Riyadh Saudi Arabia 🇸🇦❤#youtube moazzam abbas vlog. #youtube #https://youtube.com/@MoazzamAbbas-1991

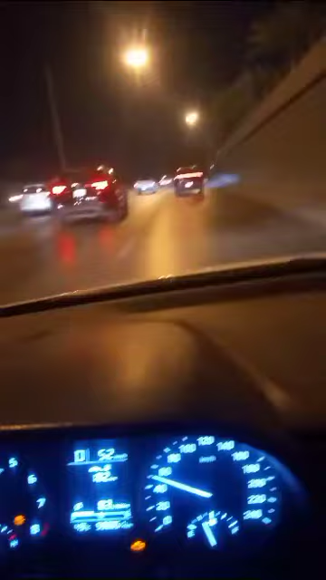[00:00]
असलामुअलैकुम जी, की हाल है सारे दोस्तों का। तुसीं वेख रहे साडा यूट्यूब चैनल, तो जनाब अज का त्यों व्यू कराने के गुफात तरीक मतलब खालत का। आ जनाब साडे नाल ने गुजर साहब, जनाब वेखो डाटा बुझिया ने, शाम का टाइम है।
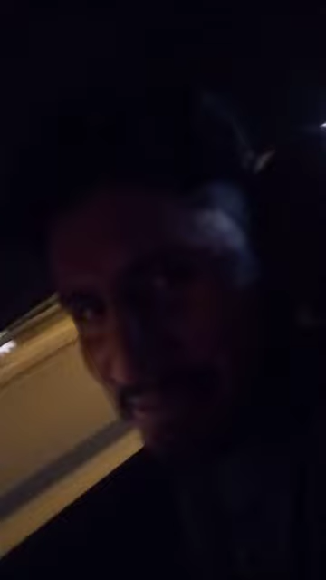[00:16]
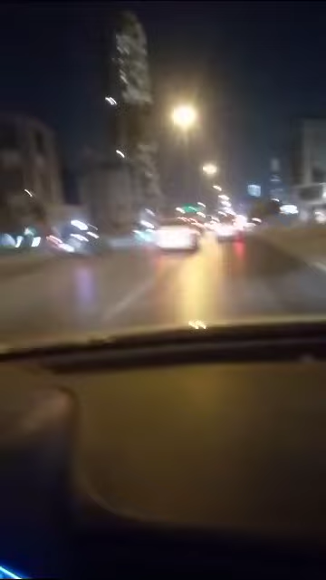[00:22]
गुजर साहब आ रोड का वेखो, हाँ व्यू चेक करो, दसना हाँ सऊदिया के की लात शात ने।
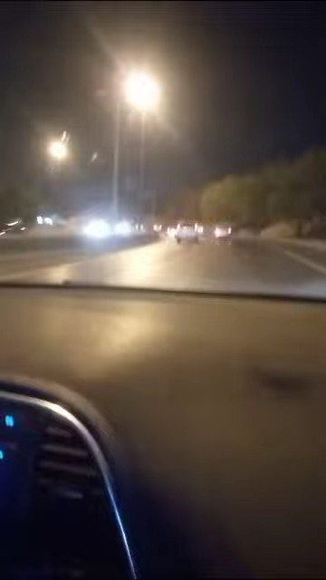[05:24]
ਹਾਂ ਇੱਧਰੋਂ ਸਿੱਧਾ ਟੁਰ ਜਾਣਾ ਉੱਧਰ ਇਹ ਸਫਾਰਿਆਂ ਕੋਲ ਲੱਗਣਾ ਨਾ ਆਹ ਜਨਾਬ ਸਾਡੇ ਸਫਾਰੇ ਆ ਗਏ ਨਾ ਸੱਚੇ ਮਾਰੇ ਨਾ